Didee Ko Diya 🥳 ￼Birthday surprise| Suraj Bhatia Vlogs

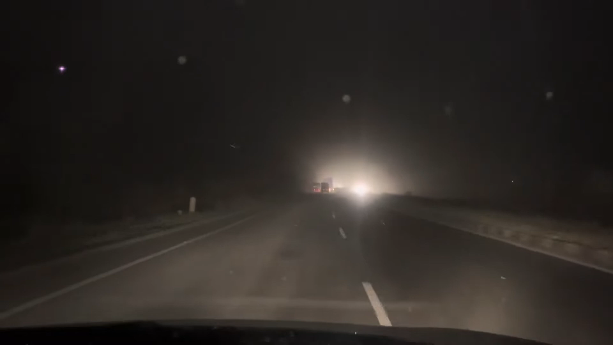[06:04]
चल रही है और मुझे लग रहा है दिल्ली एंशेर में बहुत जबदत बरसाद उने वाली है कि नेरा बहुत नेरी हो रहा है न तुफान चल रहा है और शीशे को लेंगे तो पुर अबर अंदर सारी दूर बिट्टी सा बंदर जाएगी है तरीगा मुझे